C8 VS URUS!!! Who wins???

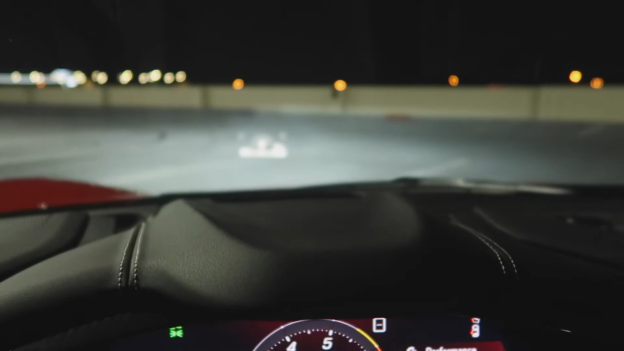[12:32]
If you move it up and down, so if I move it up, that UHD that you see right there in the windshield will go up. If I move it down, it'll move down. Now that's cool. So you can actually like customize it to, you know, the best fit of where you want to put it at, right? So that's actually cool. You can change the information on it. You can change how bright you want it. So that's pretty cool, guys. Here's your controllers.
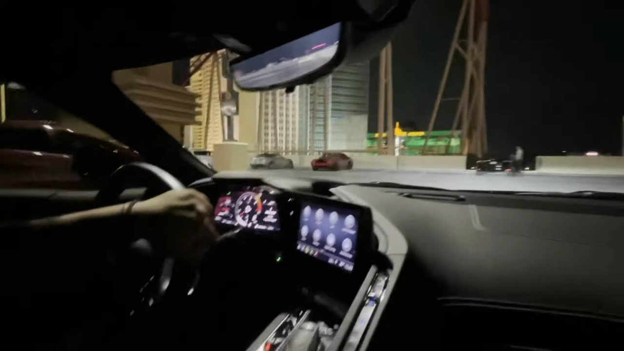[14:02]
Is to definitely put some speed into it. So we're gonna go ahead right now. What mode is that right there, Diego, on the display? The display right now, what I have it on is on sports mode.
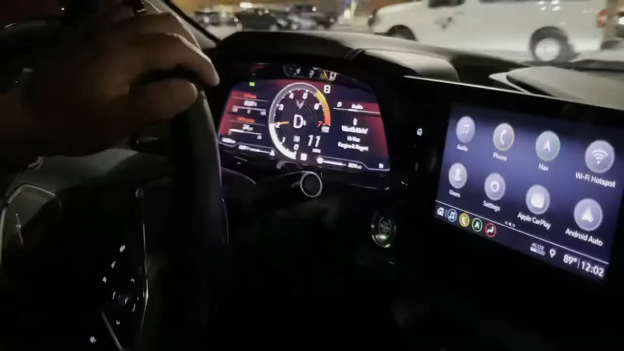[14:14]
I do kind of like sporty.
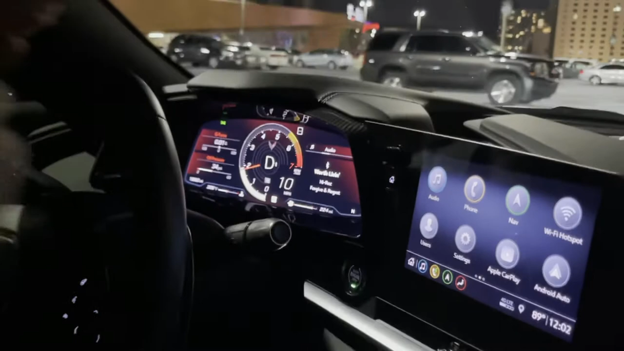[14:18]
I could definitely change it to track to kind of, you know, to get the display off the track.
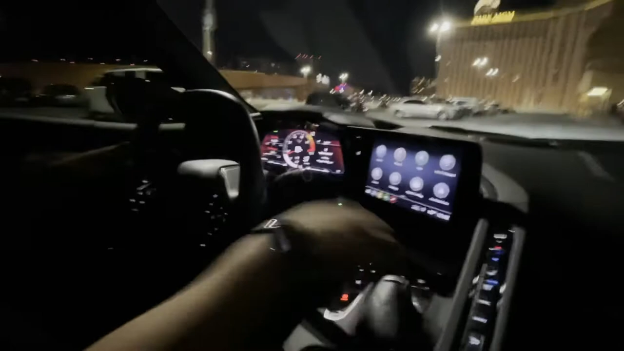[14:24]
Check it out, guys. So I'm gonna change it to track mode. Let's see that track right there.
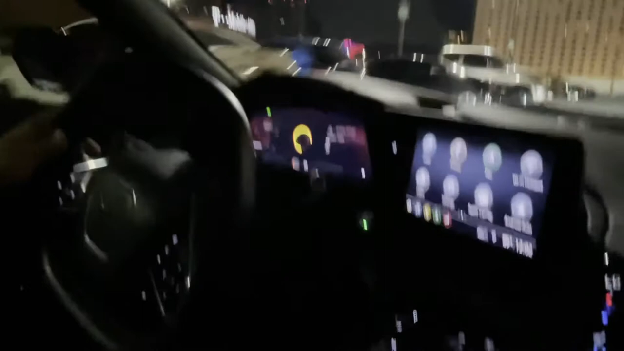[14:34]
There's track mode. Wow, and you're ready for takeoff, right? Just ready to go. My gosh. So we're gonna find a nice little spot right now. You know, put some speed on it, get the feel of it. So you guys can hear, you guys can see the speed.
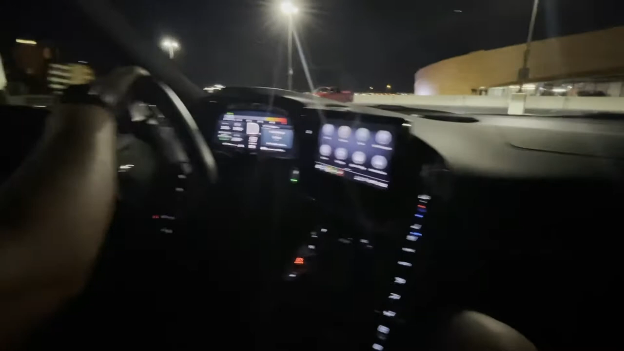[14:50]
And we'll go ahead and see you guys there.
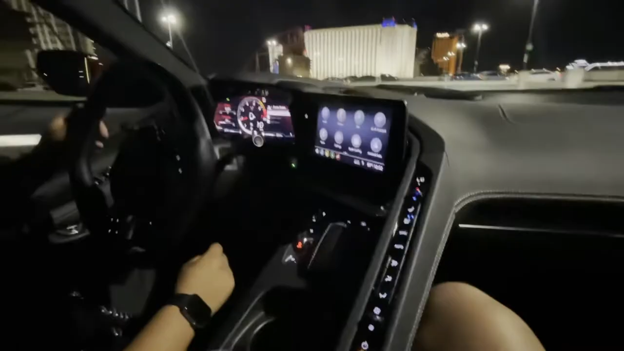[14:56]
The display. Oh, I see. I'm in Z mode, so.
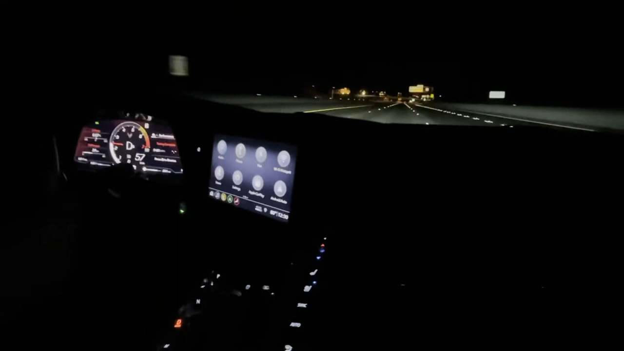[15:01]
Guys, so we're on the freeway right now. About to hit top speed. This is exciting. Let's see what this baby's got.